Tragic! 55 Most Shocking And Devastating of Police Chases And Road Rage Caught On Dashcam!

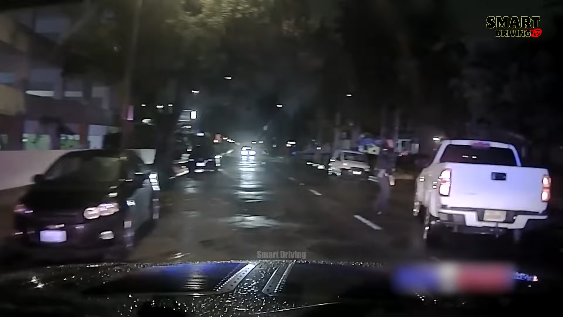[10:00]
Is there nothing illegal on the curb? No. Is it okay we check, just make sure? No. While investigating, the driver suddenly sped away, nearly hitting an officer, leading to a short pursuit.
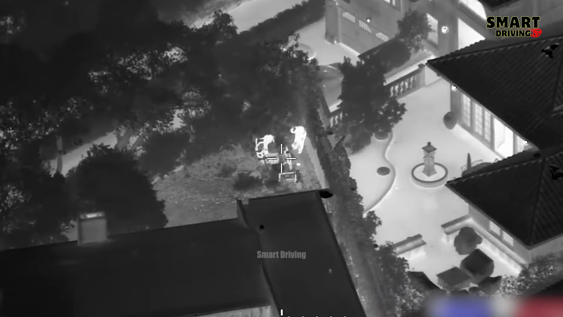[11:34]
When police located him, he resisted arrest fiercely.
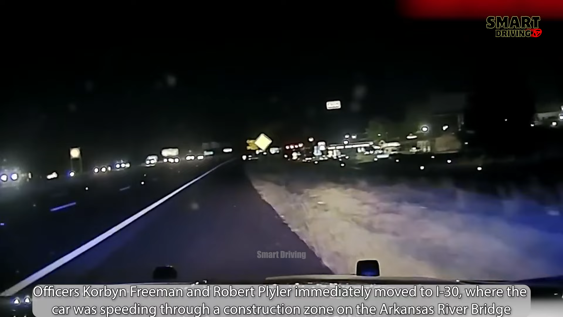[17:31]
The boldness and adventure of this group of teenagers not only shocked the community, but also sounded the alarm about the increase in car theft in the area. Hands up! Get off the car! I will shoot you! I will shoot you!
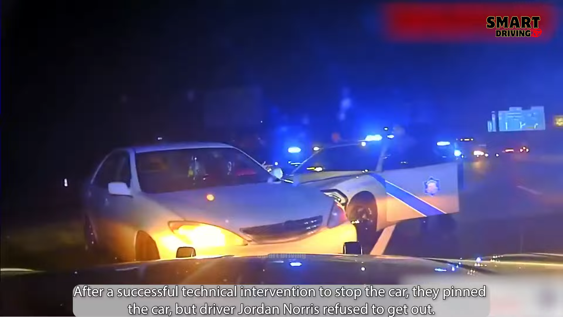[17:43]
Come on! Get a window break! Window break! Come here! Don't you move! Don't!
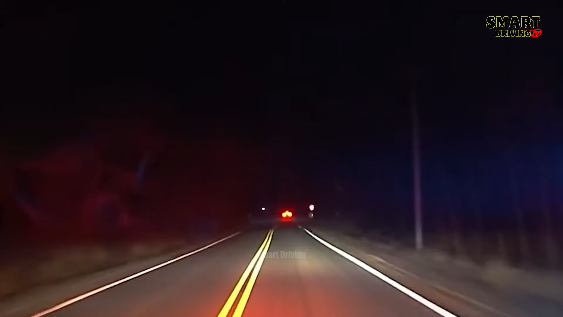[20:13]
A grey 2021 Volkswagen Tiguan fled from the MOPD at high speed,
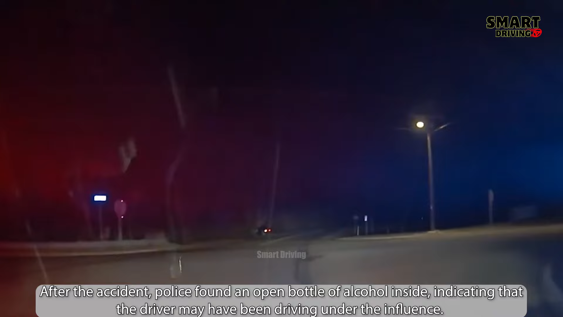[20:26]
ignoring stop signals at a controlled intersection with County Trunk Highway AB.
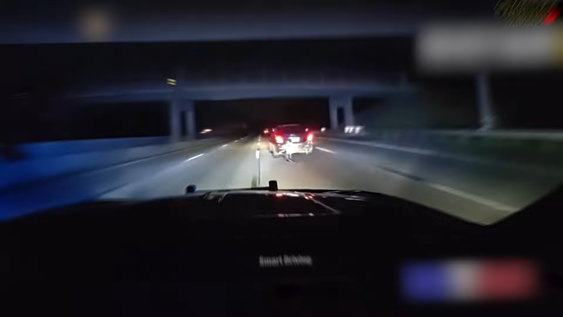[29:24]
Once the vehicle was stopped, the suspect resisted arrest and aggressively kicked the police vehicle. He was then restrained and faced many different charges.